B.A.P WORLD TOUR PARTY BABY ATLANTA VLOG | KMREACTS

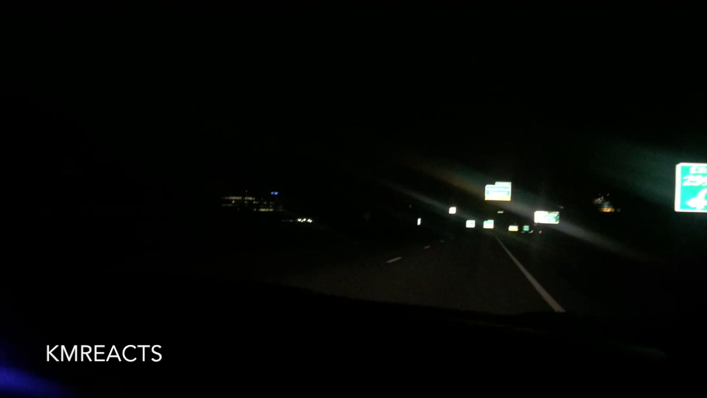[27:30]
Atlanta. How about some street lamps? For real, dude. What the fuck? We're literally driving in the dark. What even? This is so uncomfortable. My stomach is growling so much. Me. We're watching our videos now.